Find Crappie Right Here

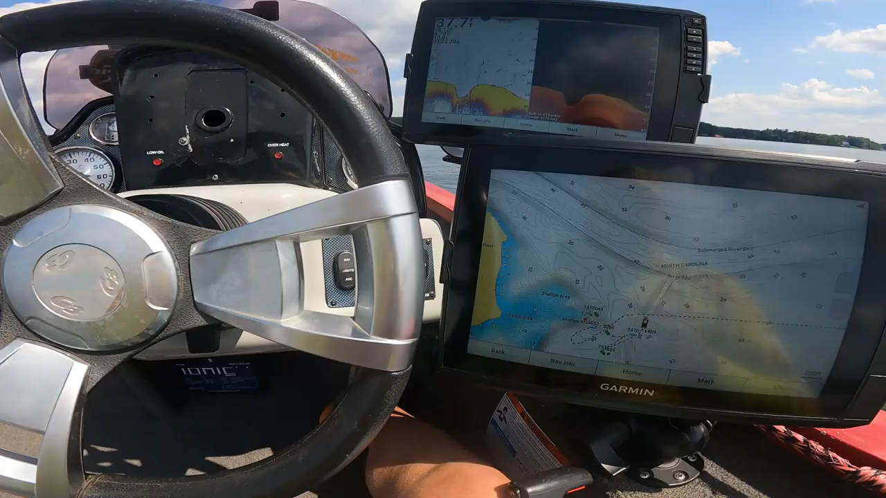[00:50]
This is the main channel running right here on my lake.
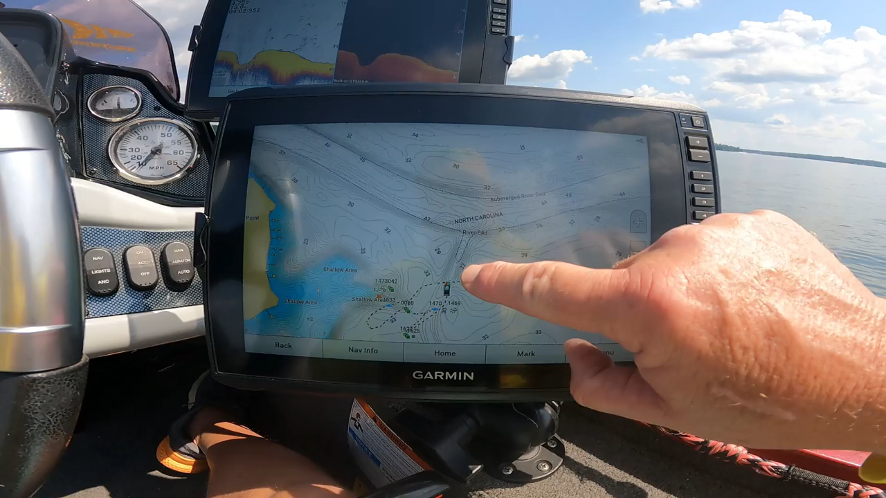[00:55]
And here's a creek channel coming off. There's a big creek back in here. It's coming right off here. And what I'm going to do, I'm going to run over with my graph in here on this creek channel here.
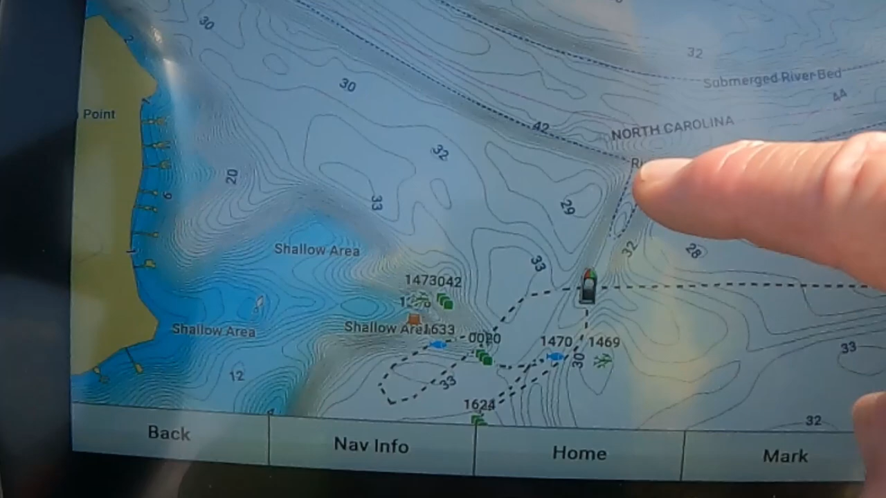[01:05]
Not the main channel, but right at that main creek channel coming off going back in the back of this creek here.
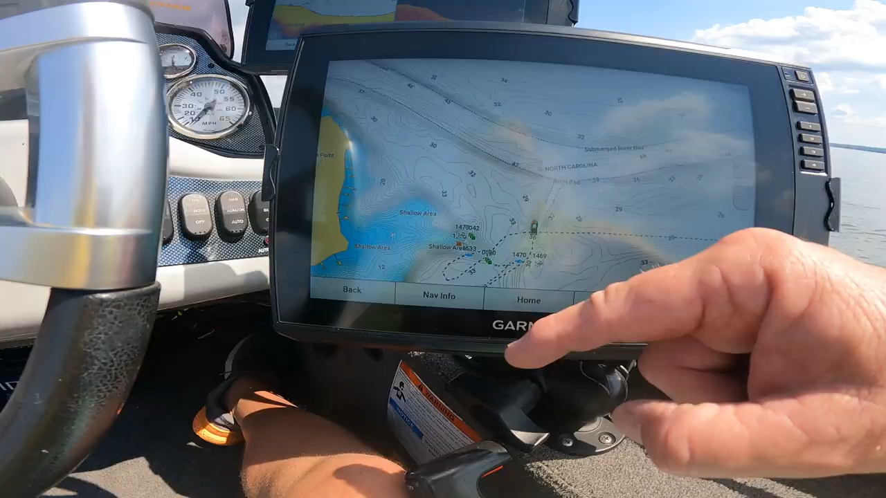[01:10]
I'm going to run over that with my...
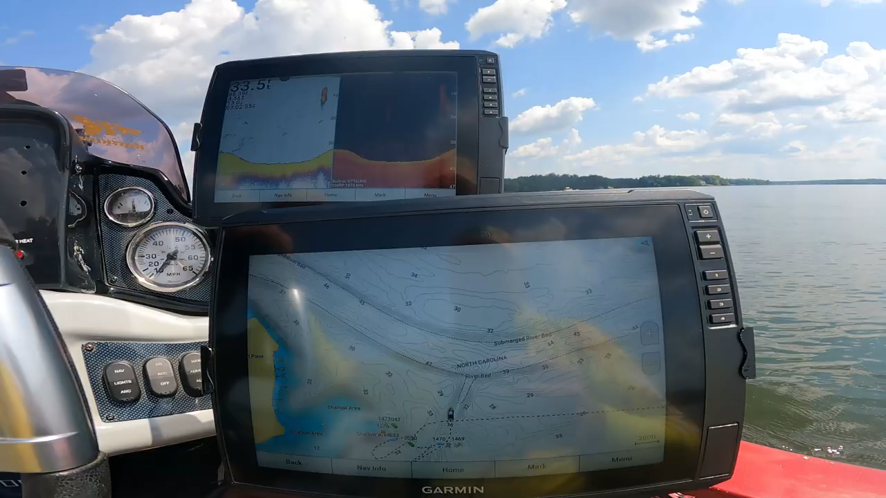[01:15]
Now you see I got bait fish showing up.
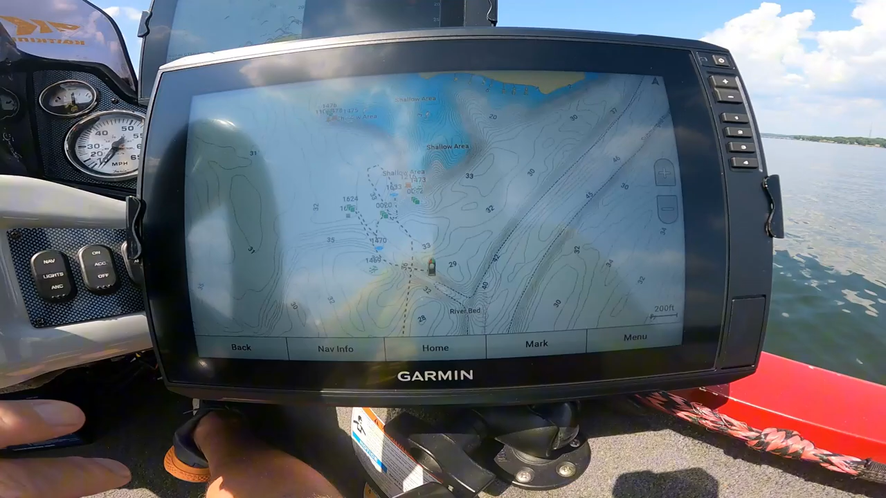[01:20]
But I'm going to run through here looking for some brush.
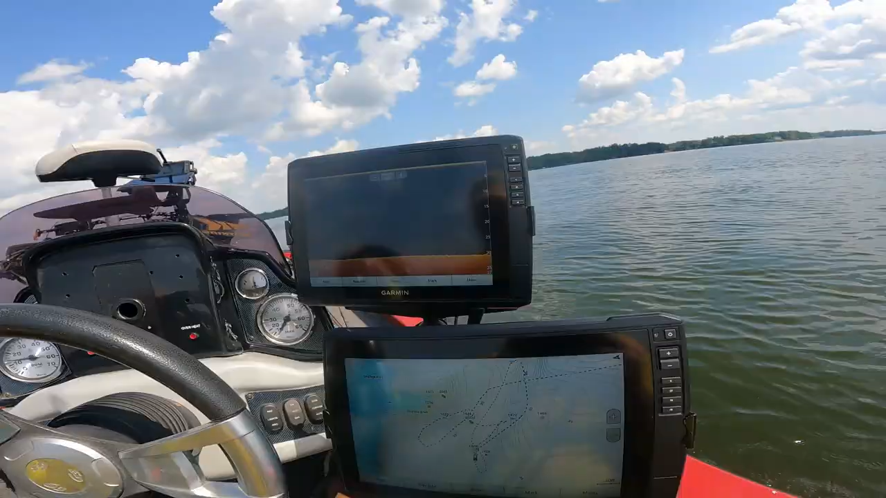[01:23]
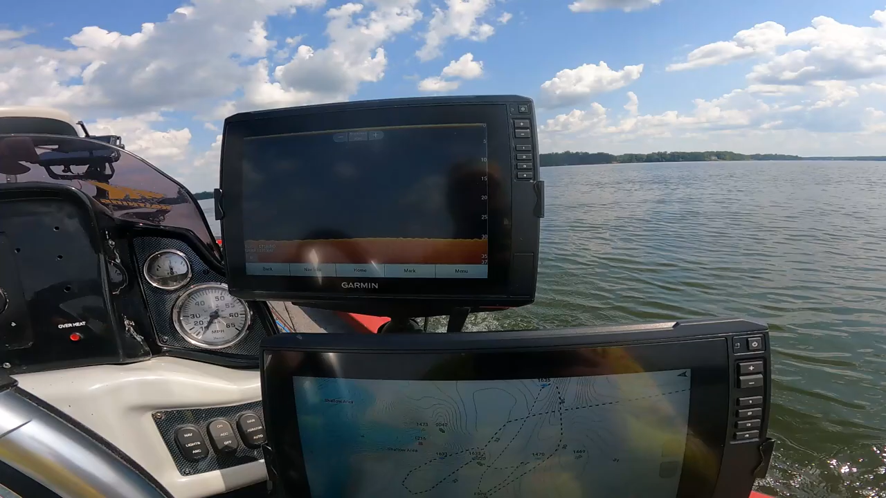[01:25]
Alright, we're going to come across some brush. Let me show you what that looks like on the traditional scan.
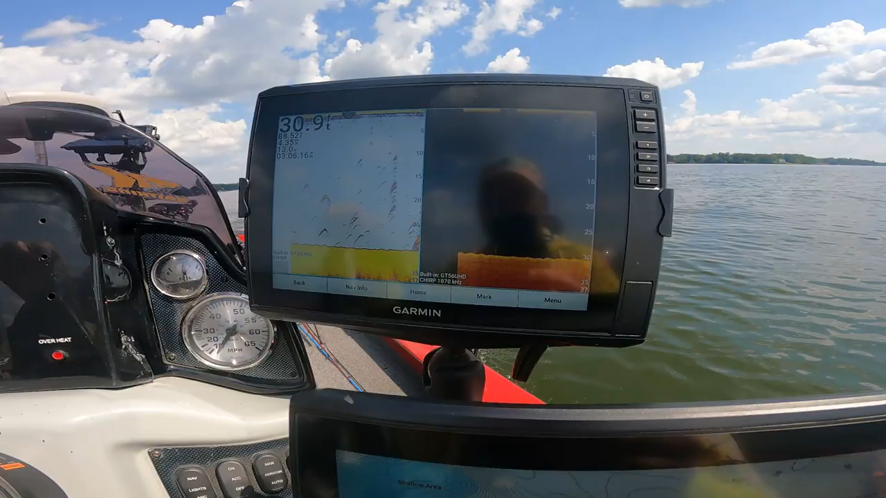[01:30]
On screen: depth 30.9 ft
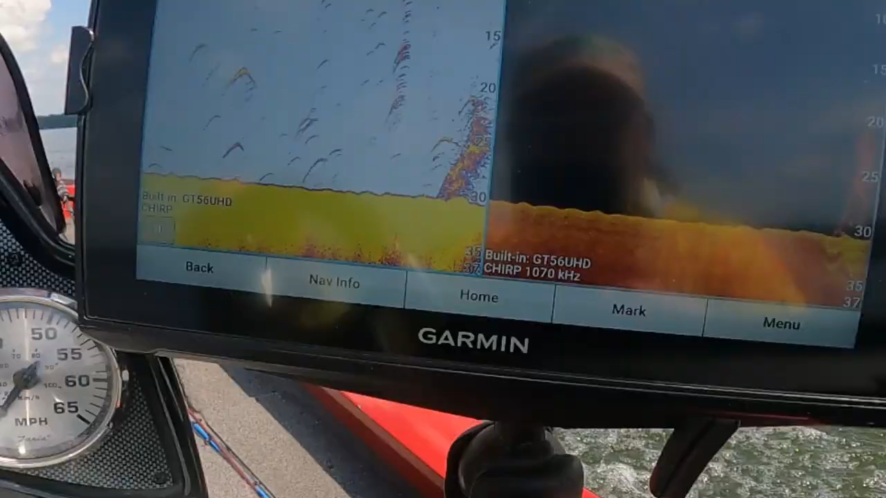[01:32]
Alright, now you see this brush I'm running across on the traditional and then on the down scan.
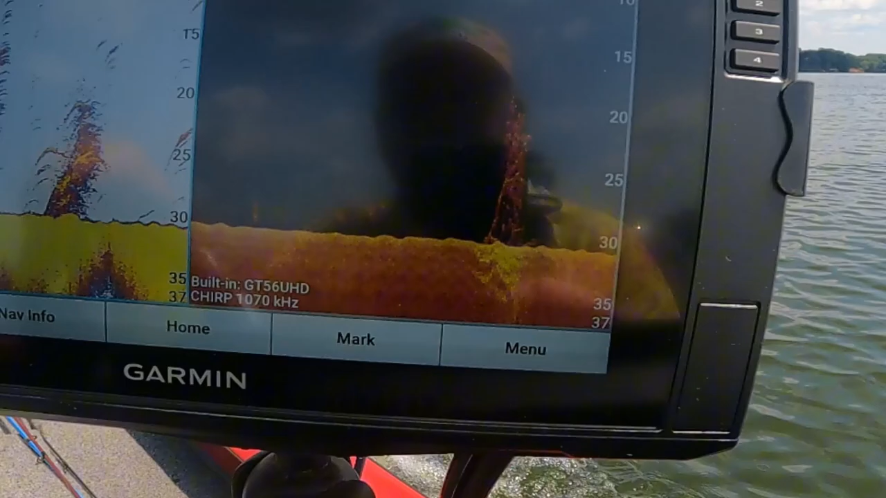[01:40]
There's fish on there. You can kind of barely see them on there. You can see them.
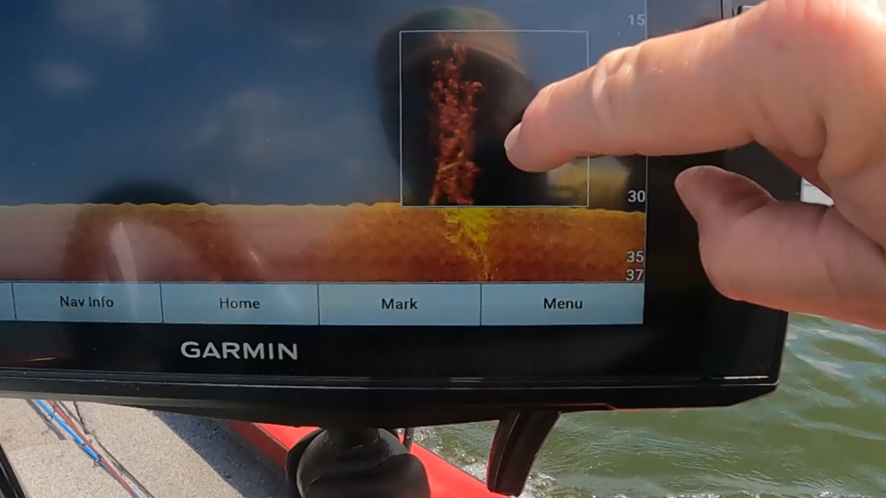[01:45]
Well, they're all stacked up in there. Look at them. They're all stacked up in there. So we're going to fish that.
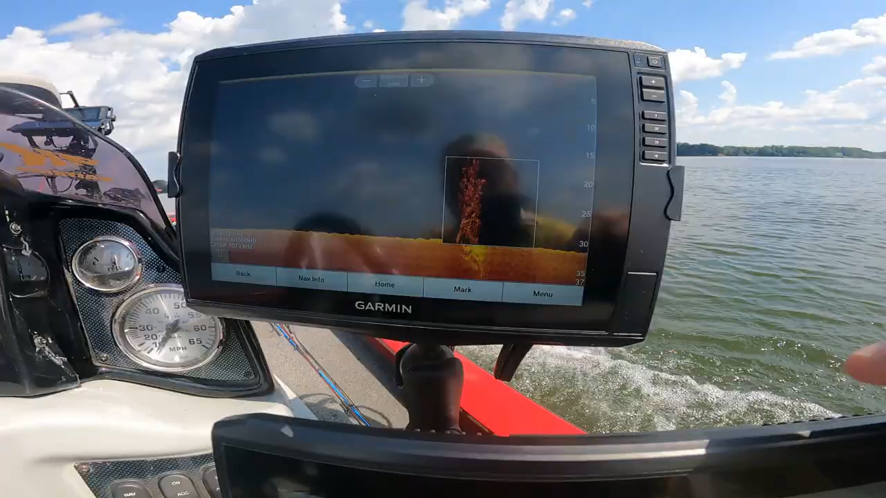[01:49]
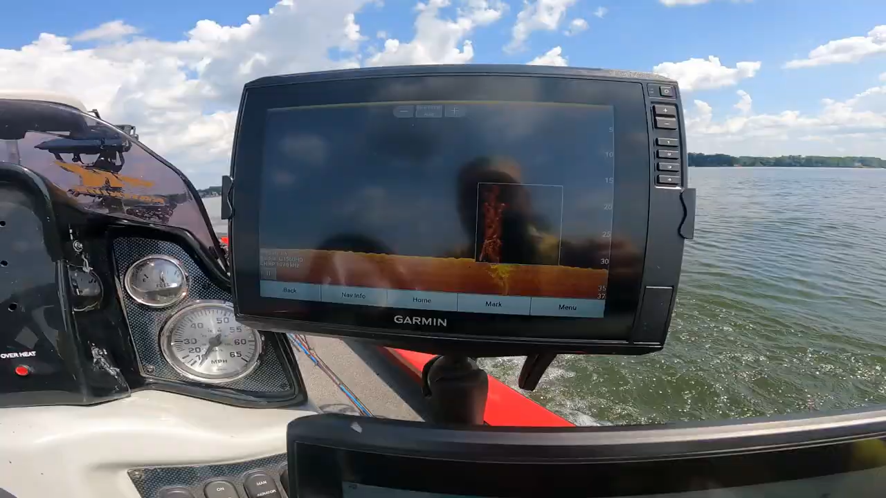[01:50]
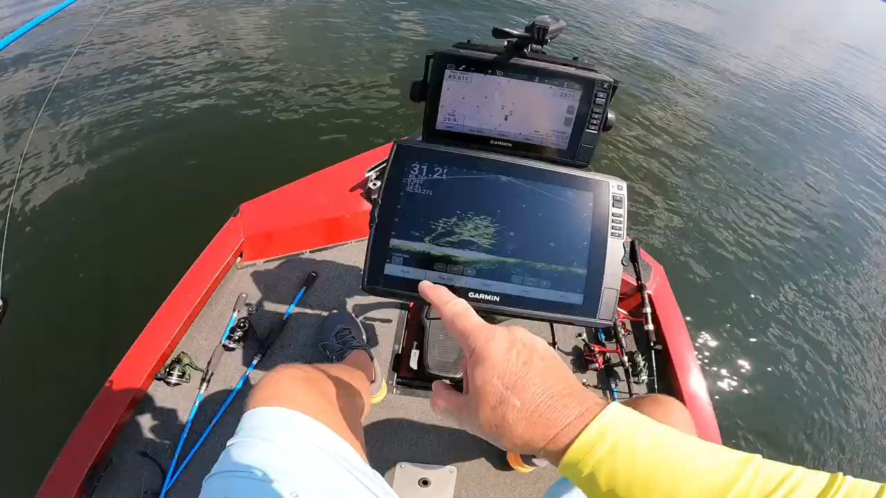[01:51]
Okay guys, I'm out here on the secondary creek channel. I got brush here. I'm going to zoom in on these fish. You see all those crappies. Those are crappies holding up on this tree. And the top of the tree is in 18 foot. We're fishing 31 foot of water. Well, it's 31 foot water deep here. But all I'm doing is throwing my old casting spoon right down there to it. Them fish active.